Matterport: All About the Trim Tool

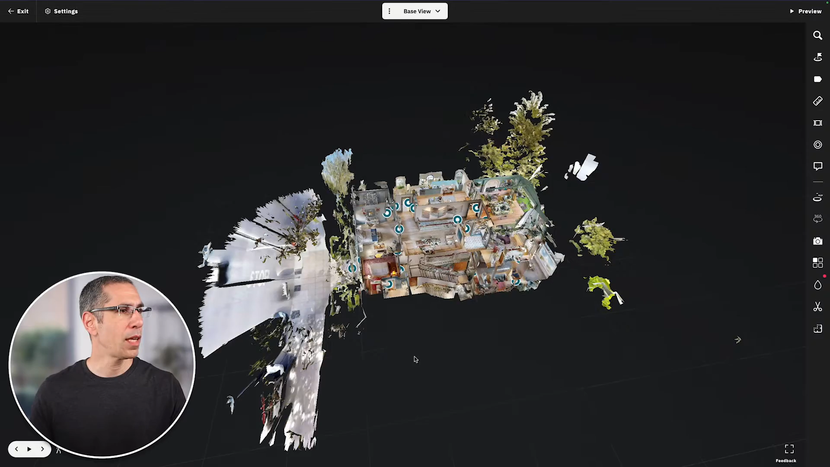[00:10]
you can see that with this model there was a bit of the outside captured and in doing so from some of these balconies out here some trees were captured and from the front you can see the street was captured as well
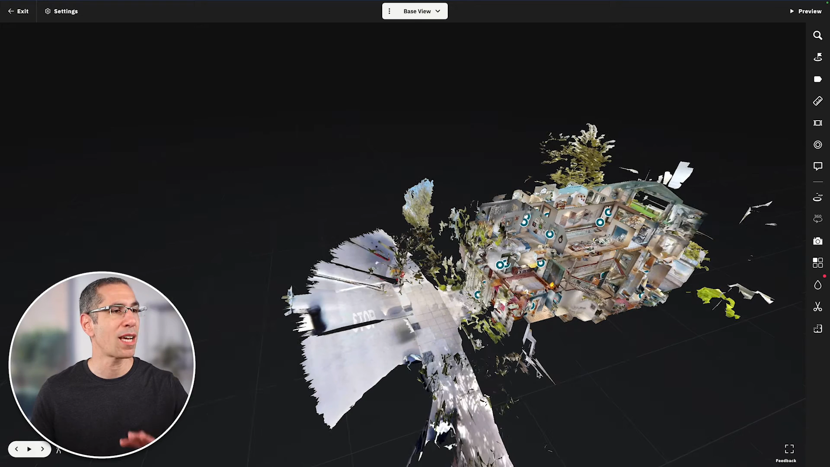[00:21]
i don't want all that so to clean it up a little bit i can simply use the trim tool to hide some of this geometry or mesh thereby making the dollhouse look a lot cleaner and either so i'll just go into the trim tool right down here and the first thing
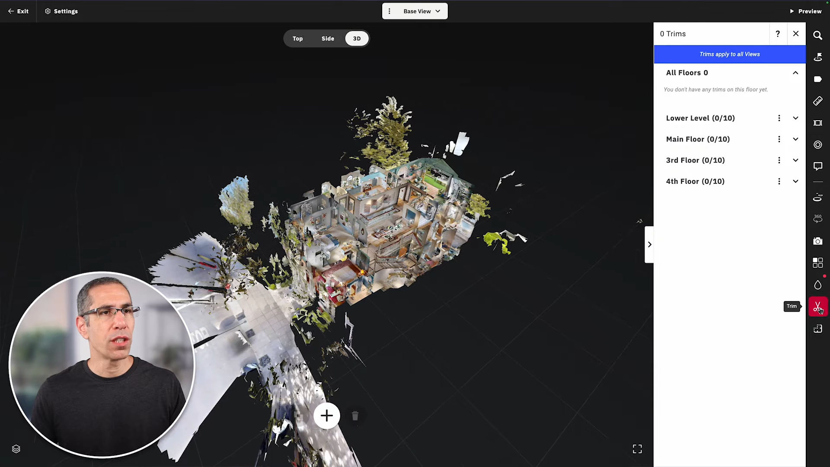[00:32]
you'll notice is that this tool is in fact below this little line so it really doesn't matter what
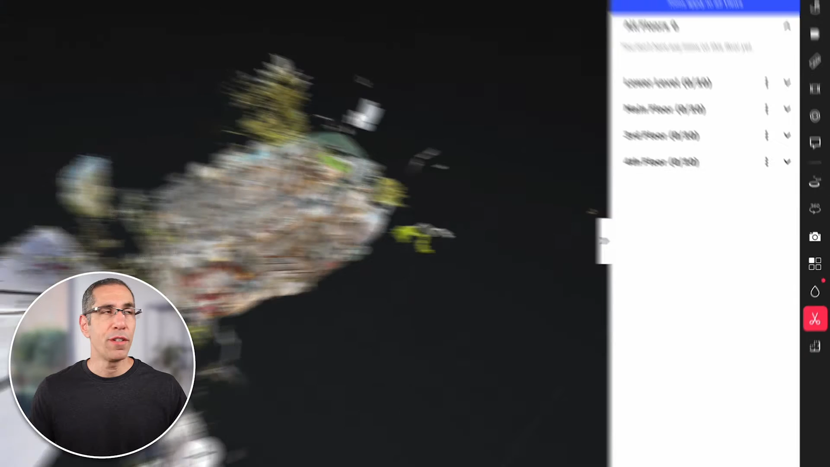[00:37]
view i'm in you can see up here i'm currently in the base view i've got these other views if you're not sure what i mean by views i do have
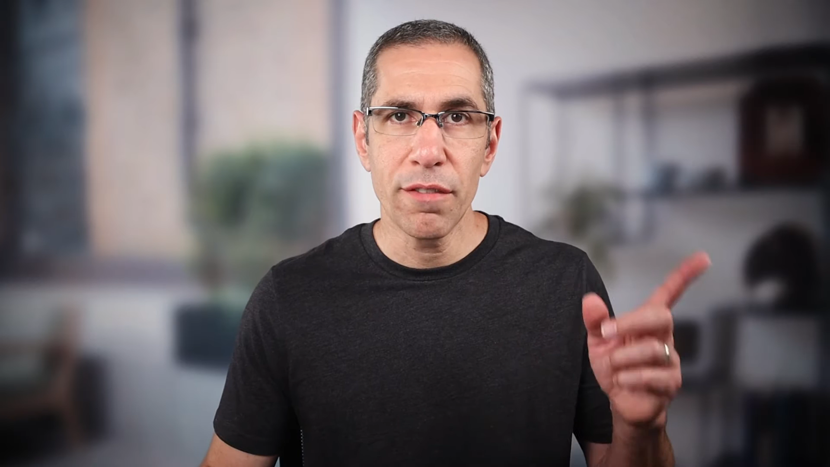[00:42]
a views and layers video that i link to in the corner but basically it doesn't matter what view you're currently in as you're applying the trim blocks because they do apply across all views now before we dive in i do just want to point out you can see up here we have all floors as well as each individual floor listed below and currently because i don't have
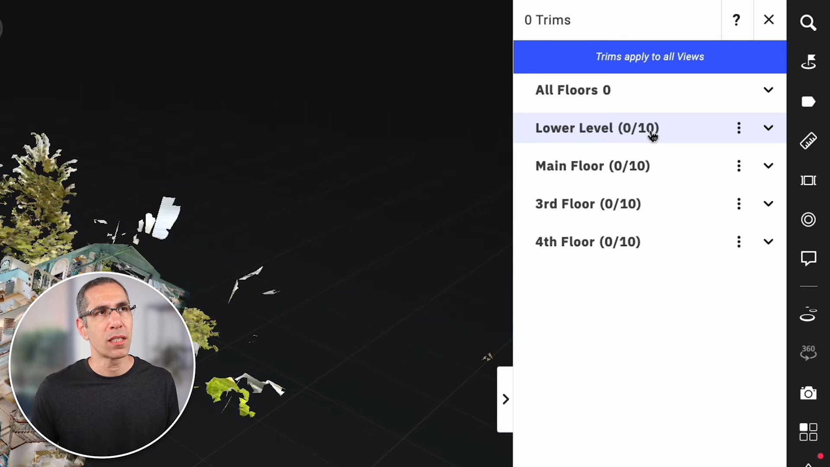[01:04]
any trim blocks created you can see that everything is zero the individual floors you can see are zero out of 10 total possible trim blocks but we'll get into the total number of trim blocks that you can have per floor as well as per model in a bit but for now what i want to start out doing is just creating a trim block that pretty much isolates the entire house as a whole so i will do that into all floors if i simply select one of the floors or all floors here it simply
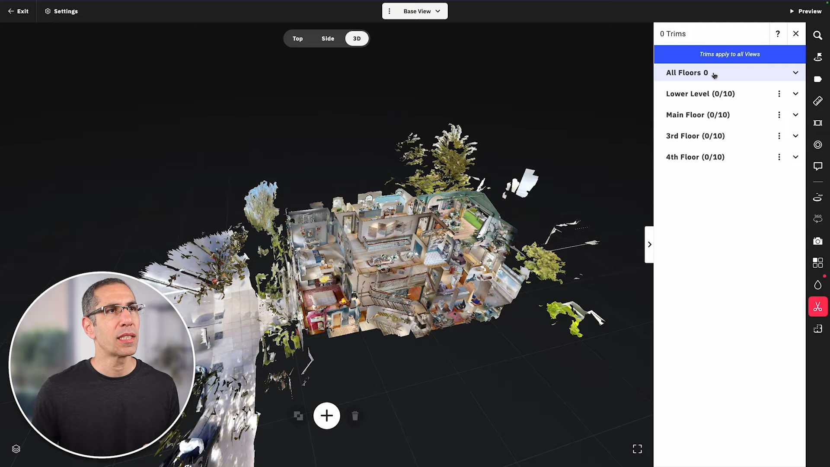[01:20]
expands this view and shows me all the trim blocks that are in this floor what i need to do is make
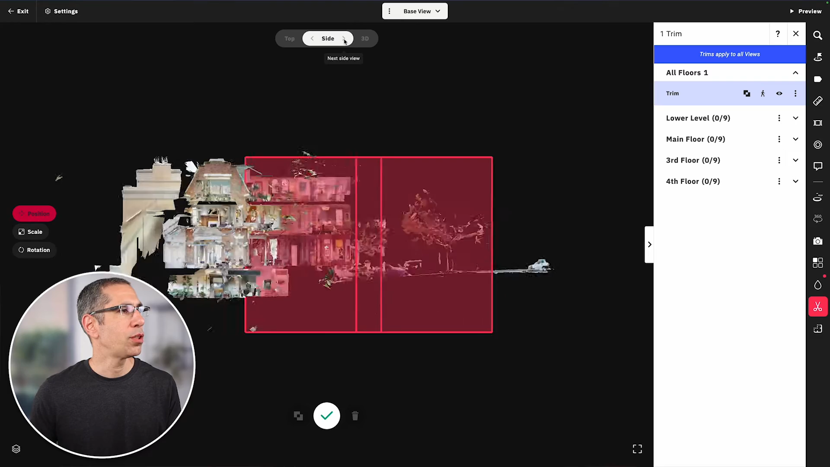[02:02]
to rotate between the sides i like to start by using the top view and position
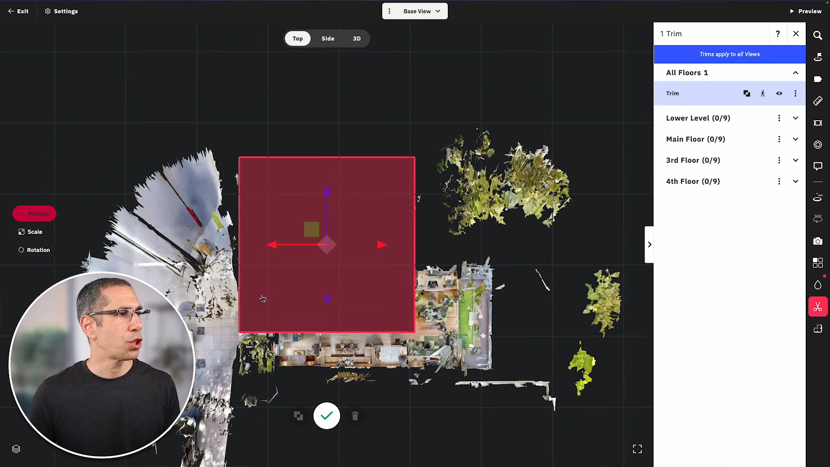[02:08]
and i can just use these arrow keys to move this around i can press the little green
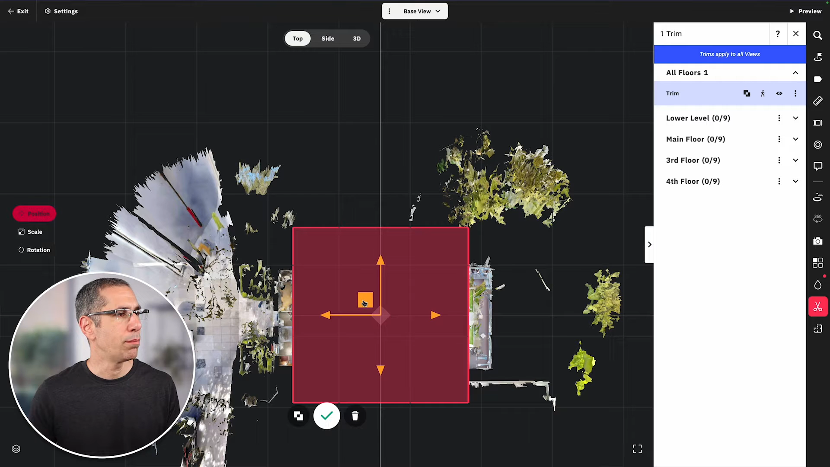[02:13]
block to move it in a couple different directions but most of the time i do constrain the movement to one axis or another i just feel like it makes it a little bit easier so in this case the positioning is fine i'll press the number five on my keyboard and now expand this out over here expand this over here contract this one so it's about like that and contract this one
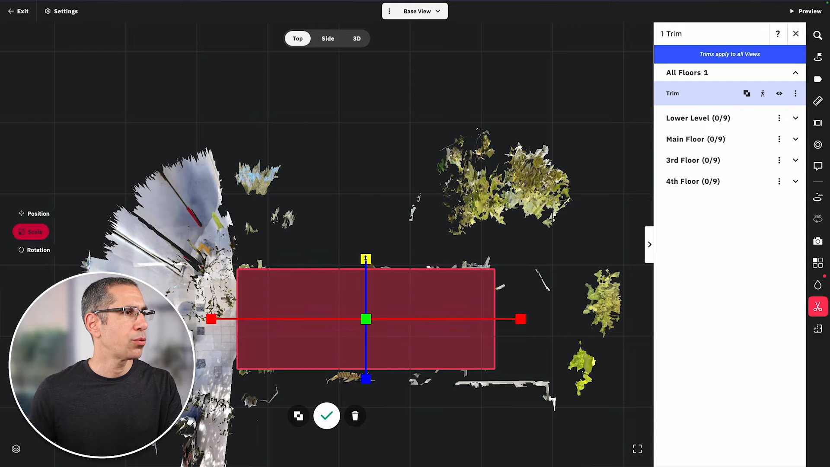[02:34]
as well i'm blocking the entire house now that i've got the top done i'm going to go to the side
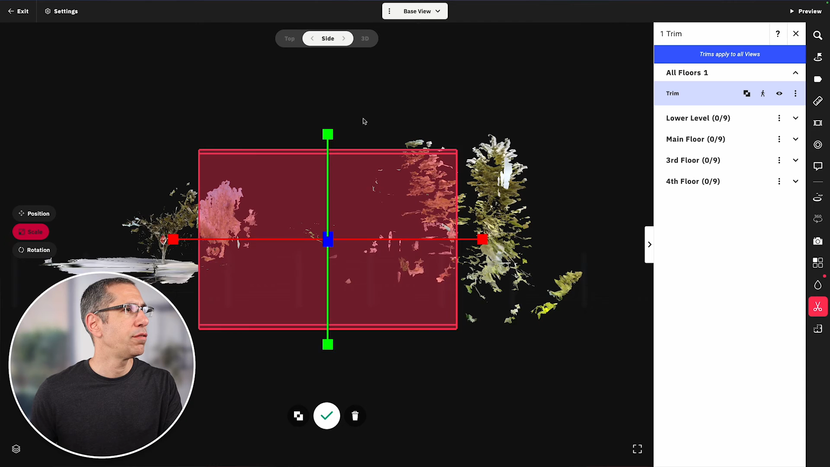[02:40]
view make sure that this is just above the roof line this is just below the lowest floor and that should do it now in this case the reason why i'm encompassing everything that i want to
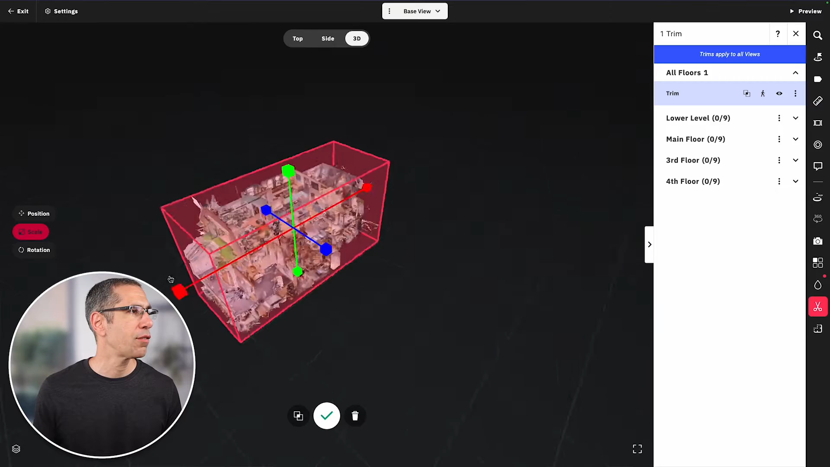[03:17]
everything that i want is trimmed away that looks pretty good and you'll notice that i do still
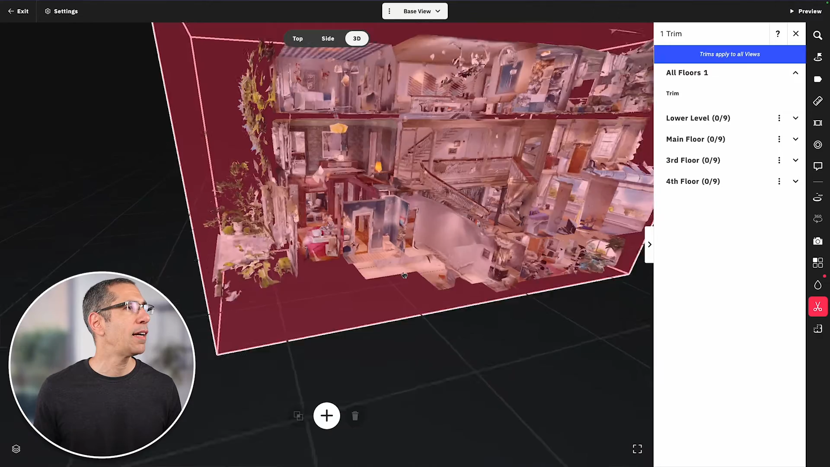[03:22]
have some things right up here i don't want to use this trim block to trim those away because that'll get rid of the sidewalk that i do want to keep so i'll create another trim block for that still within all floors
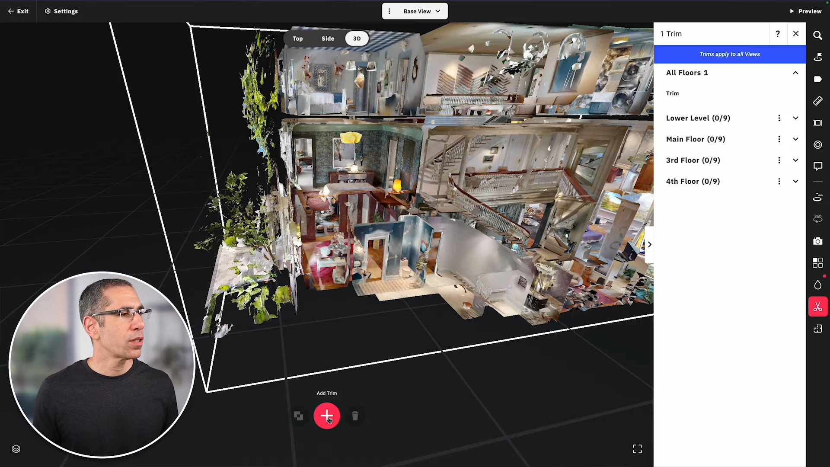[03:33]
i'll go ahead and press add trim again go into position i can move this up
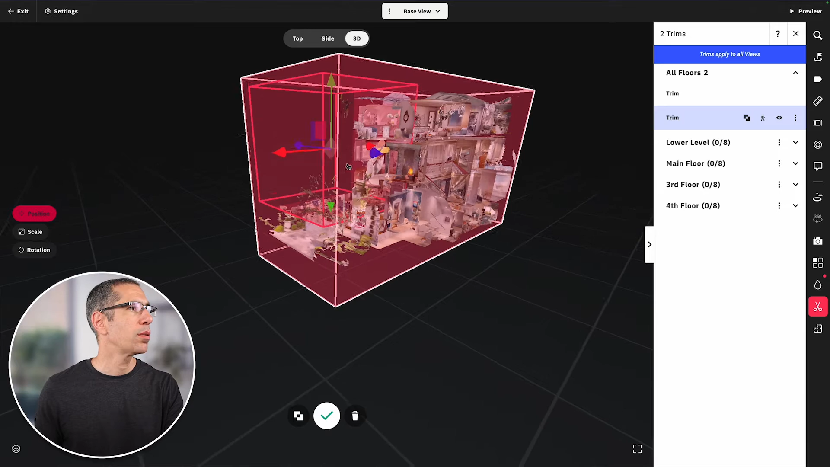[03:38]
back out a little bit move it over don't want to grab the house just want to do that scale it down
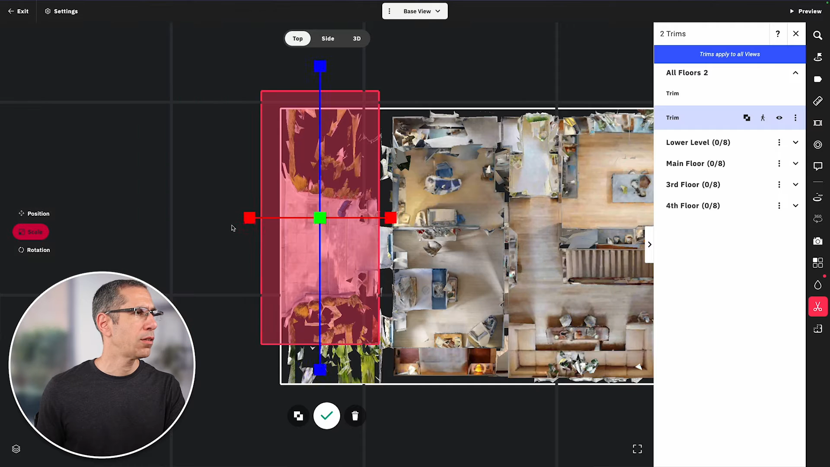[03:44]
a bit it doesn't matter if it's out here or in here just like to keep it a little closer to the mesh so make sure i grab everything and again finally just check it out in the 3d view make sure that i have everything i want to get rid of without getting rid of the stuff i don't want to get rid of so right here i want to hang on to these
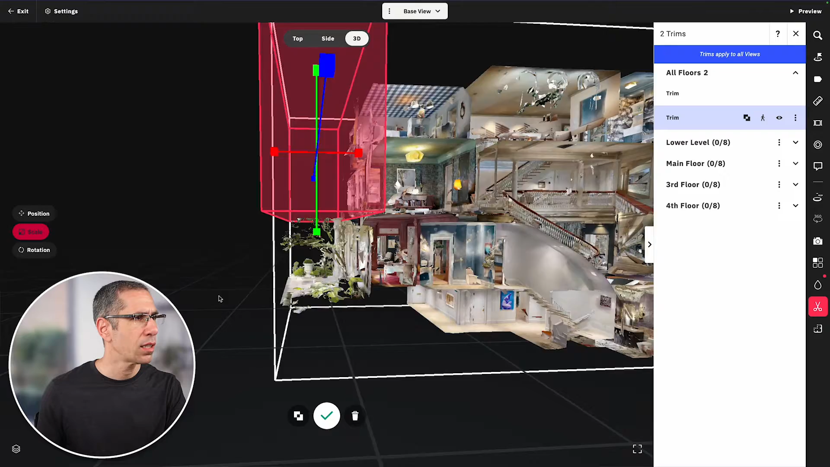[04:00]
columns looks like i have a little tiny bit more right there so i'll expand this out there
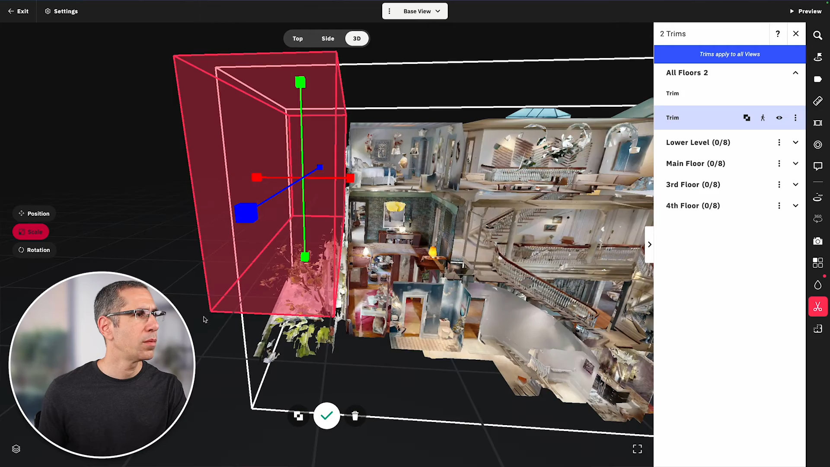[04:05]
all right that looks pretty good so in this one of course i'm hiding everything that is inside of the trim block one last trim block to get rid of some of these remaining branches right here certainly not
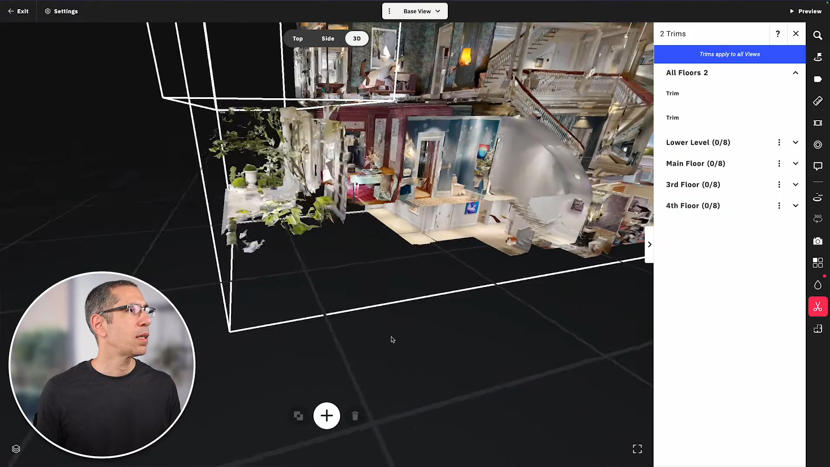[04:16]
a must just hit the number four on my keyboard to move into position i'll go into the top view
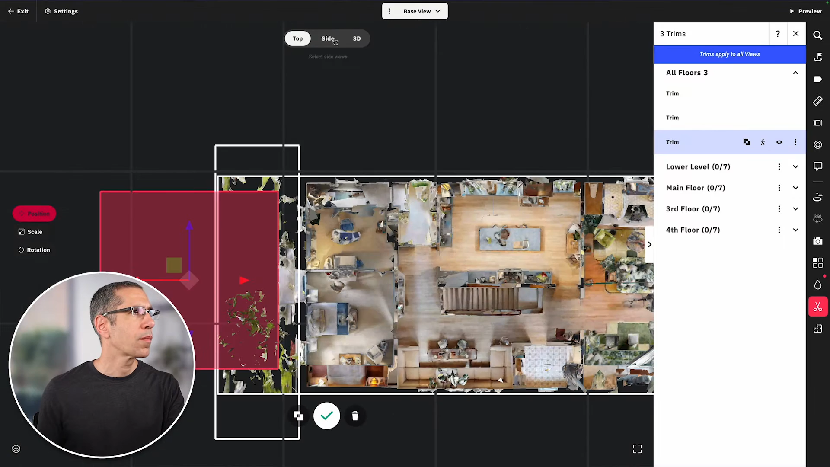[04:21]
go into side view press number five to go into scale move this across over here so i don't need it to be that high but it's fine go back to this side view and i'll see the 3d view just
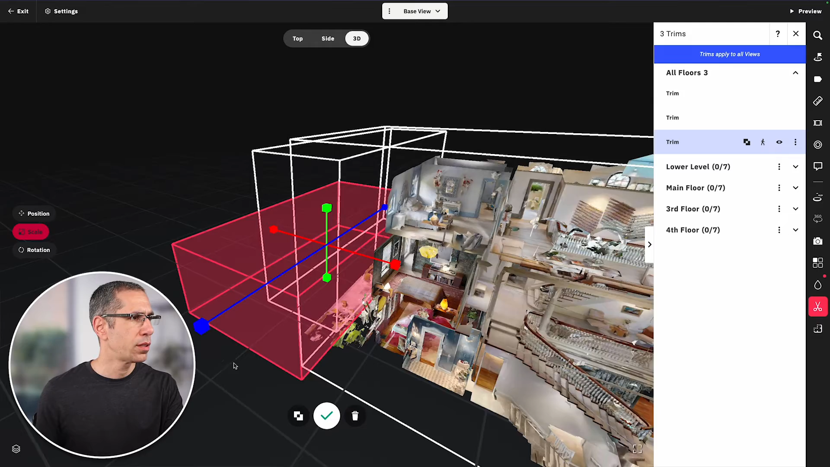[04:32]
as a last kind of measure to make sure that everything is gone all right that looks pretty good to me check now i have some bits of mesh in the back of the house that i want to address but before we do that check out what happened over here because i